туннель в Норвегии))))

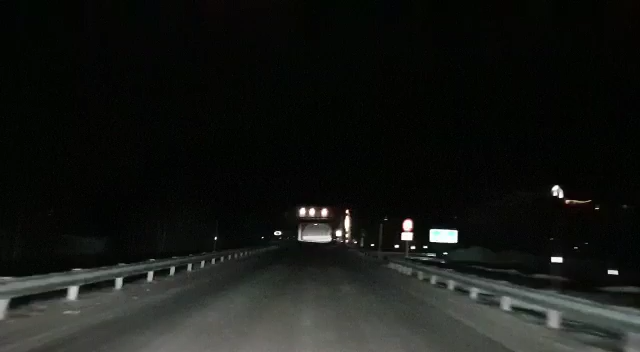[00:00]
въезжаем в туннель. У них прикольный дизайн, как будто они это вырубают его, как бы скалы остаются внутри. Ну как бы.